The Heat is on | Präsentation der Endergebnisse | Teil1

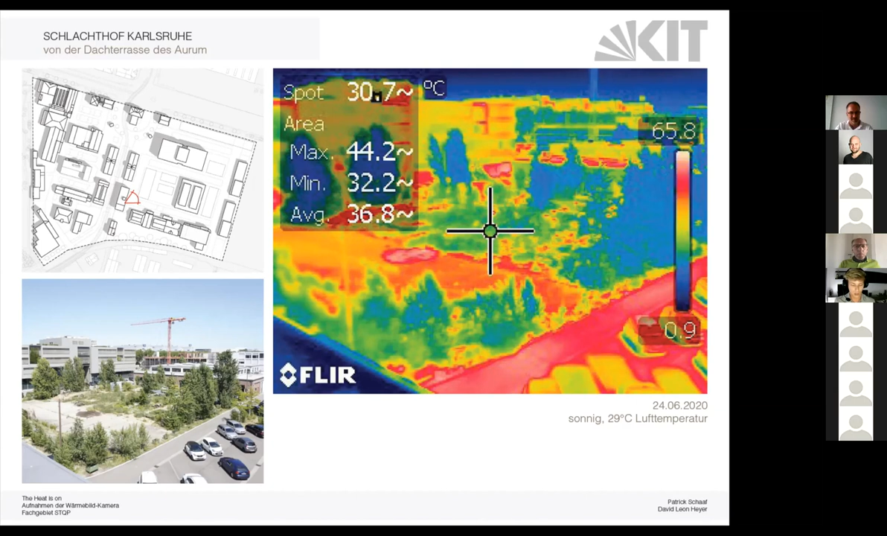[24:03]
Und links oben ist dann auf der Karte noch verortet, von wo das Bild aufgenommen wurde und in welche Blickrichtung. Genau, die Aufnahmen waren nicht von Anfang an perfekt. Das sieht man hier in diesem ersten Bild ganz gut. Da haben wir in der Skala so einen Spitzenwert von 84 Grad, der nicht besonders realistisch ist. Und zweitens auch, wie man sieht, hier dieser weiße Bereich, der findet sich nirgendwo in den Bildern. Und gleichzeitig verschwinden hier hinten einige von den Gebäuden in so einen blauen Bereich und gehen fast schon in den Himmel über.
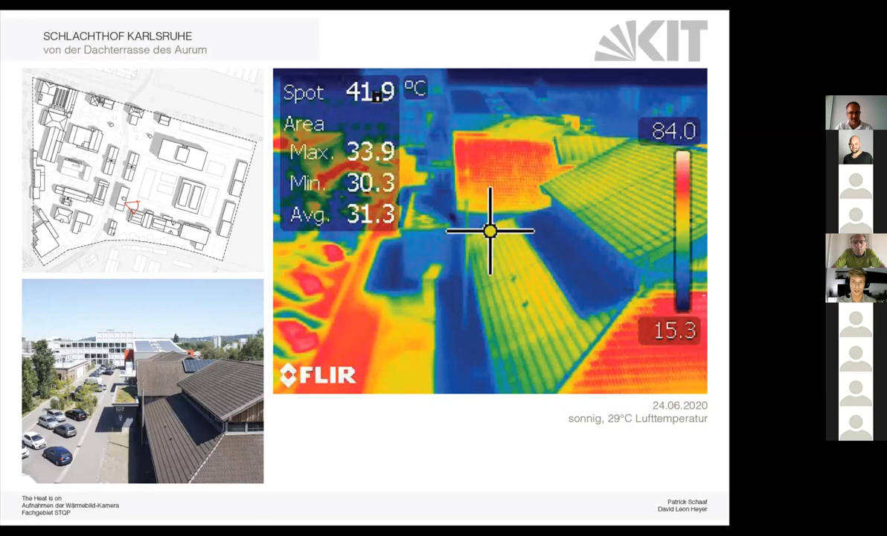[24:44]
On screen: spot 41.9°C
Also für uns steckte da auch erstmal so ein Prozess des Ausprobierens und Lernens dahinter, weil diese Aufnahme, die wurde jetzt mit dem automatischen Modus von der Kamera gemacht. Und wir haben dann gemerkt, dass es besser ist, in den manuellen Modus umzustellen. Denn da kann man die Skala besser beeinflussen. Da kann man sowohl die Spannweite größer oder kleiner einstellen und gleichzeitig auch den Bereich nach oben und nach unten verschieben. Und dann haben wir an solchen sehr heißen Flächen versucht zu schauen, wo sind die heißesten Flächen.
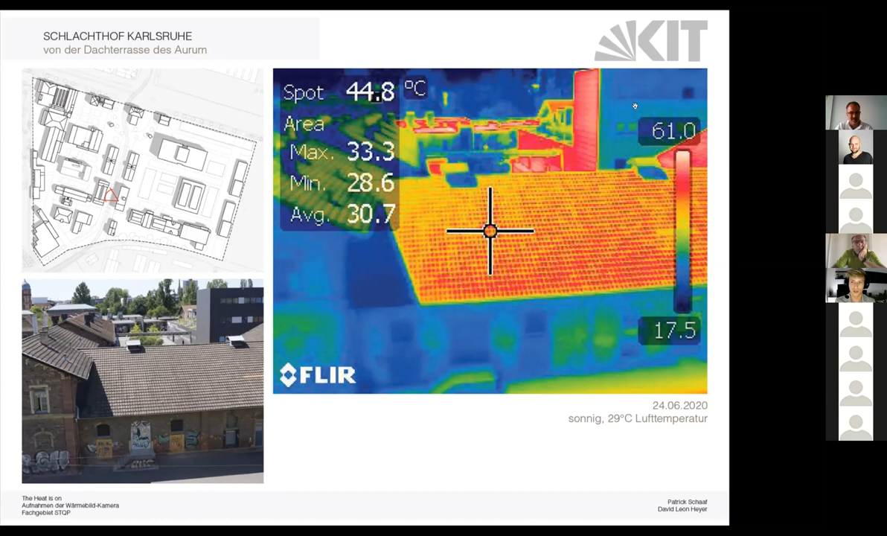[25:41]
On screen: spot 44.8°C
aussagekräftigen Bilder gekommen. Und da sieht man dann auch schon sehr schön hier, was es ausmacht, so eine besonnte Fassade im Vergleich zu so einer beschatteten Fassade hier vom Substage. Genau, dann geht's weiter. Als wir dann so unseren Temperaturbereich gefunden hatten, haben wir dann mal so von der Dachterrasse das Aurum in unterschiedliche Bereiche fotografiert. Hier sieht man jetzt zum Beispiel sehr gut, was es für einen großen Unterschied macht zwischen einer asphaltierten Fläche und so einer Rasenfläche von den Bahngleisen.
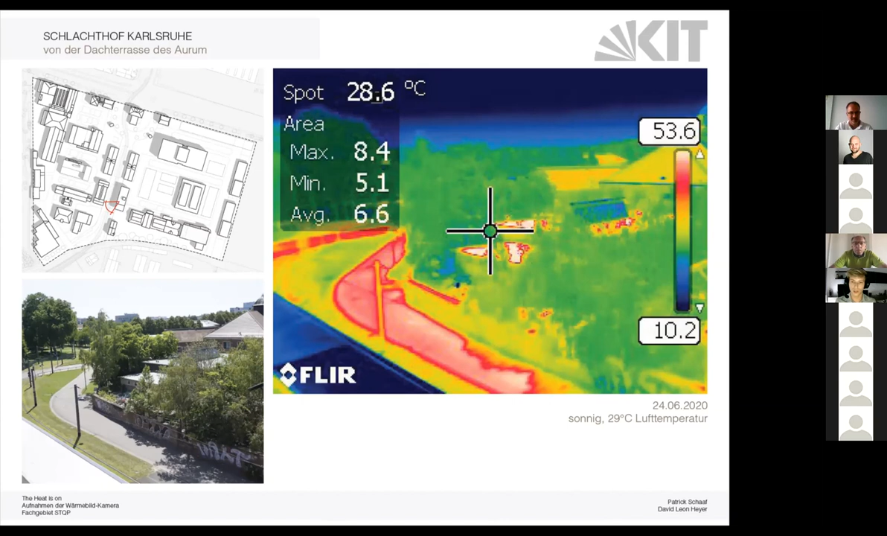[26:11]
On screen: spot 28.6°C
Genau. Und an dieser Stelle möchte ich jetzt noch kurz einen Verweis geben auf die Ergebnisse der Simulation, die zwar jetzt im Verlauf der Präsentation erst ganz am Schluss vorgestellt werden. Allerdings ist jetzt trotzdem der Hinweis an der Stelle mal ganz wichtig, weil wir haben ja hier diesen Bereich von ca. 50 bis 60 Grad für uns so rausgefunden als die maximalen Temperaturen, die wir hier messen konnten.
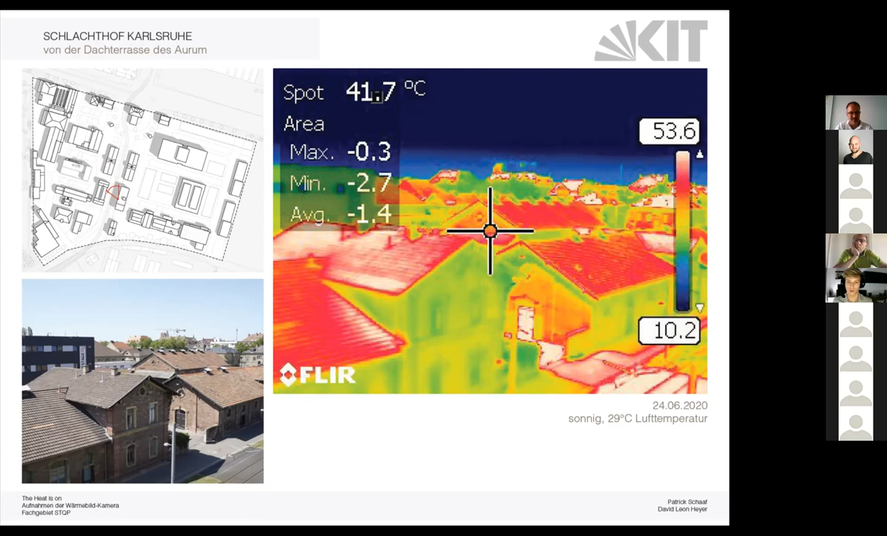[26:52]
Und das werden wir dann später in den Simulationen auch nochmal sehen, weil eines der Aufgaben der Thermografieaufnahmen war ja auch, die Simulation ein Stück weit zu überprüfen und zu plausibilisieren. Genau, und dann haben wir versucht, die Auswirkungen auf verschiedene Oberflächen darzustellen. Hier sieht man jetzt einmal direkt auf der Dachterrasse den Vergleich von so einer extensiven Dachbegrünung zu einer gefliesten Fläche mit einer Nutzung drauf, wo die Unterschiede schon sehr deutlich zu sehen sind,
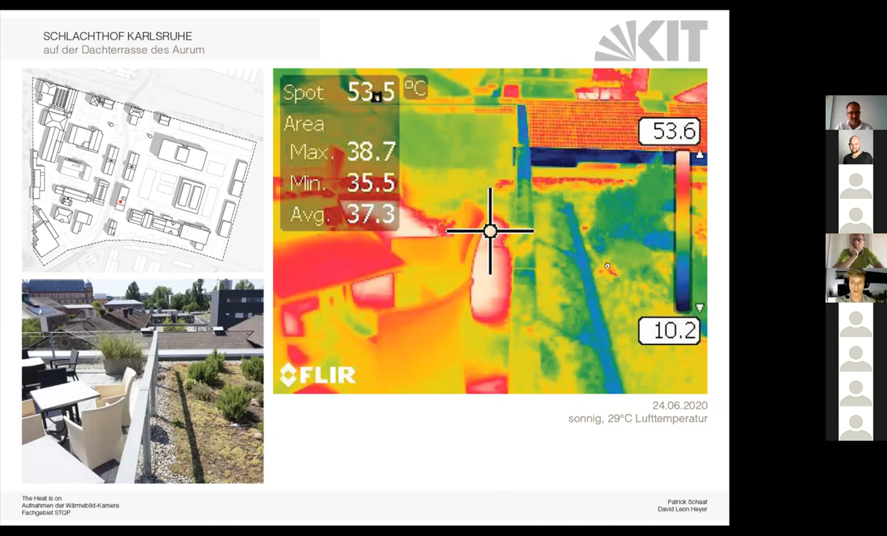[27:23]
dass so eine Dachbegrünung auch tatsächlich einiges bewirken kann. Sehr eindrücklich ist auch hier in diesem Bild zu sehen, dass solche Fremdkörper wie so ein betonierter Pflanzkübel oder so ein Rahmen von so einer von so einem Oberlicht auch sehr stark herausstechen.
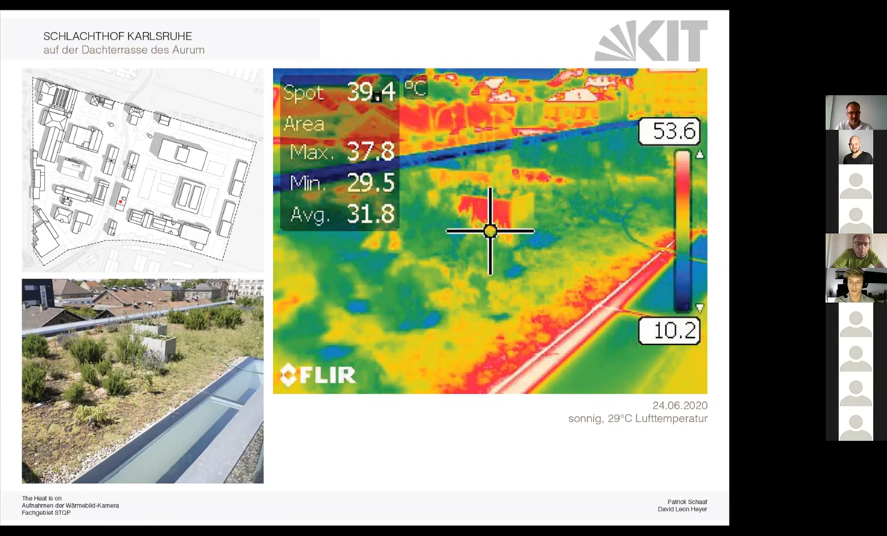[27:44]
On screen: spot 39.4°C
Also die Aufnahmen sind auch sehr detailliert. Genau.
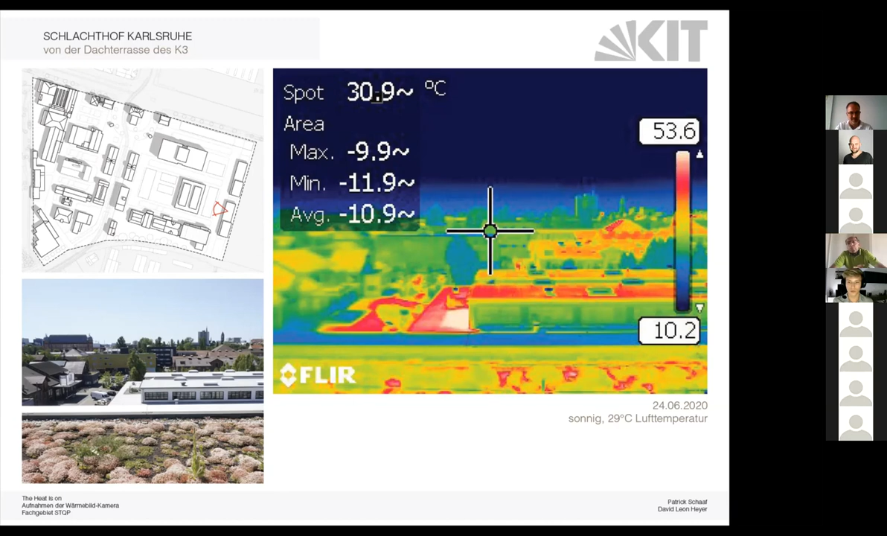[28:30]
On screen: spot 30.9°C
Genauso auch wie die Parkflächen unten. Und weil wir dann schon da oben waren, konnten wir es uns dann natürlich auch nicht verkneifen, einmal kurz auf den Messplatz zu halten, um mal zu sehen,
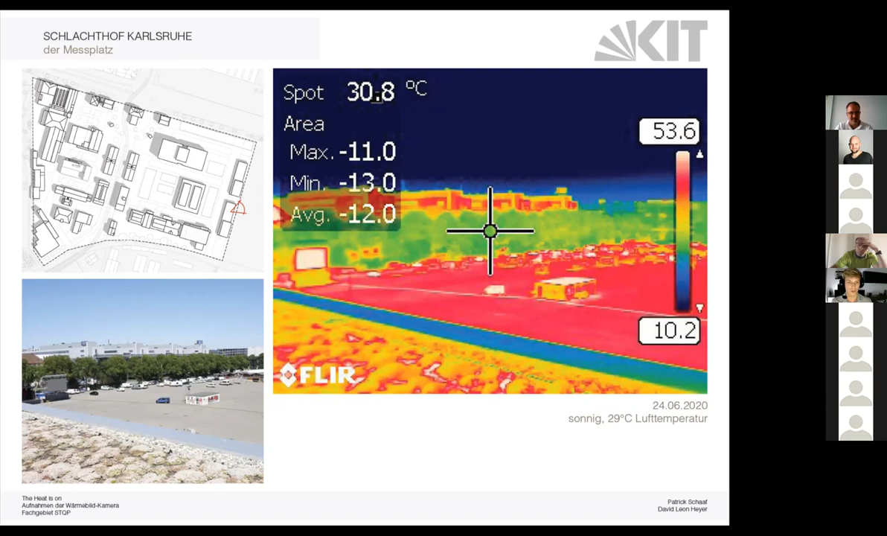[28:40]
On screen: spot 30.8°C
wie sich so eine komplett asphaltierte Fläche eigentlich verhält. Ich glaube, das ist ziemlich eindrücklich als Bild. Und damit werde ich jetzt an meinen Kollegen abgeben. Genau, auf dem Bild haben wir jetzt angefangen, quasi die Umgebung sukzessive darzustellen. Hier sieht man auch ganz gut, dass die Asphaltflächen wieder der höchste Temperaturbereich sind. Aufzupassen ist, dass im Erdgeschoss diese Glasfassaden nicht repräsentativ sind, weil die ja, wie gesagt, wie der Patrick schon am Anfang gesagt hat,
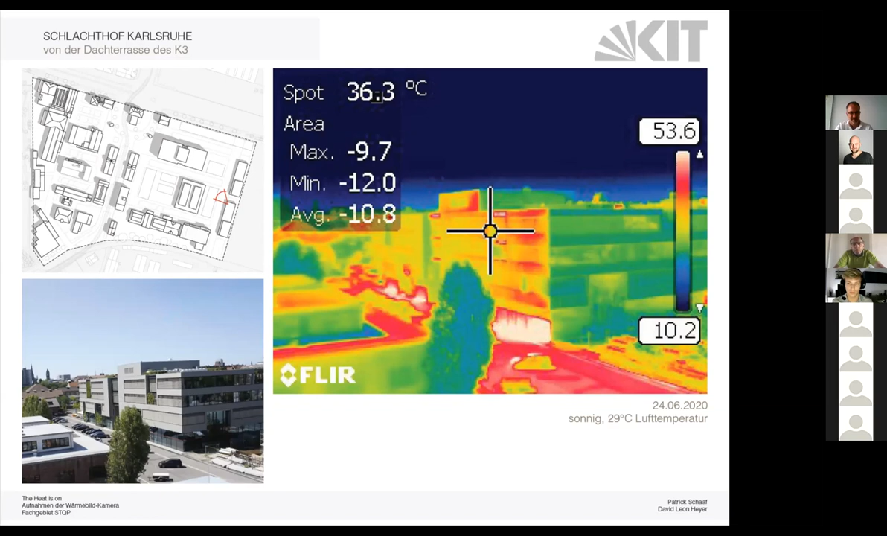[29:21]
spiegeln und dadurch nicht darstellbar sind. Was sehr interessant ist, dass jetzt in dem Bild auch schon grüne Bereiche in der Fassade sichtbar werden, die diese Bepflanzungsbereiche sind, beziehungsweise verschattete Bereiche in der Fassade. Darauf gehen wir dann bei den nächsten Beispielen näher ein. Hier sieht man nochmal die Dachterrasse. Da ist wieder eindrücklich die gefließte Fläche zu der begrünten Fläche. Glücklich für unsere Aufnahme hier ist jetzt, dass die Geländer nicht verglast sind seitlich, wie auf der anderen Terrasse, sondern nur mit so einem Drahtgewebe bespannt sind. Und dadurch kann man sehr gut die Temperaturmessung machen. Und man sieht, verschattete Bereiche sind natürlich nicht so heiß.
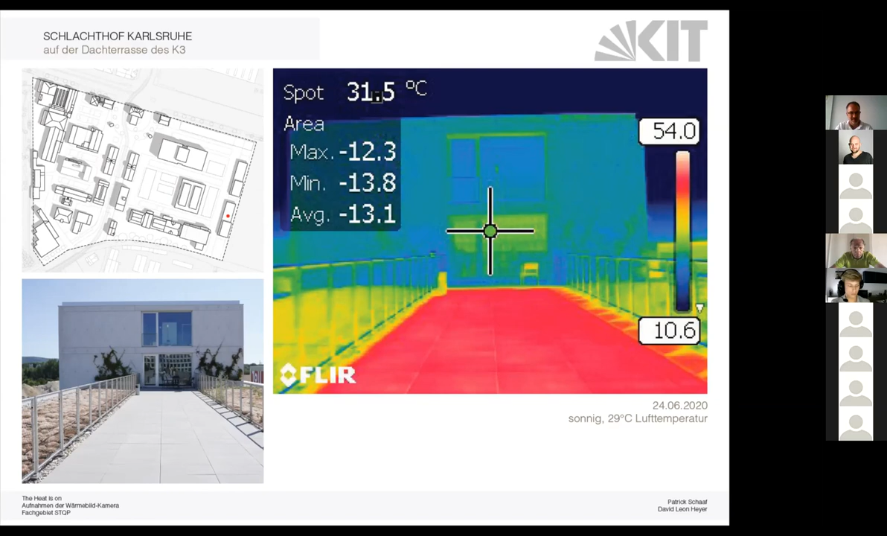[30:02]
On screen: spot 31.5°C
die Kacheln sind wieder der wärmste Bereich und die Begrünung ist wieder der kühlste Bereich. Genau, hier ist jetzt eine sehr gute Aufnahme von einem Bestandsgebäude. Der Asphalt ist das Wärmste. Man sieht, wo Autos geparkt haben. Auch die Fläche sind noch nicht so aufgeheizt wie die restlichen Asphaltflächen. Fahrzeuge selber sind normalerweise Peak-Temperaturen. Da sieht man ganz gut an der Windschutzscheibe wieder, dass die den Himmel reflektiert und dadurch nicht repräsentativ ist. Die Backsteinfassade auch sehr heiß ist.